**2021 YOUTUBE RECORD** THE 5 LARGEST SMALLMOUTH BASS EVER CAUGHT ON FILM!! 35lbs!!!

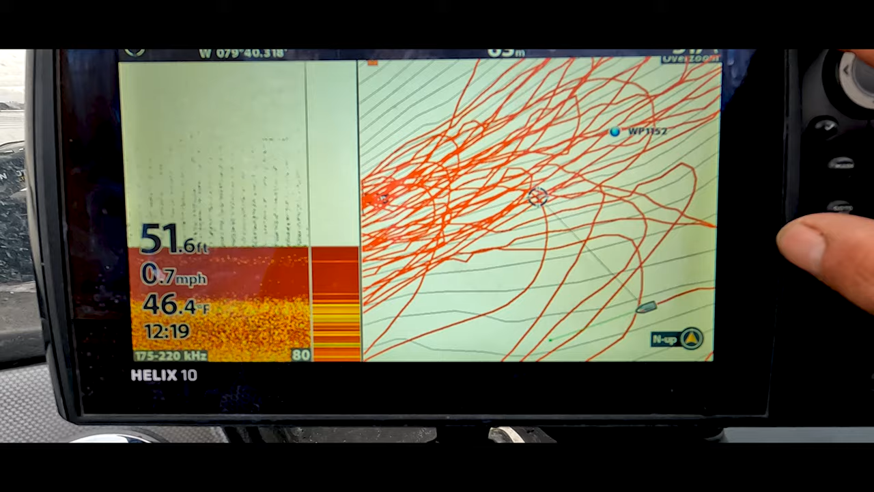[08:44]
On screen: depth 51.6 ft, water 46.4°F, speed 0.7 mph
42 feet of water now i'm just staying out there was a fish there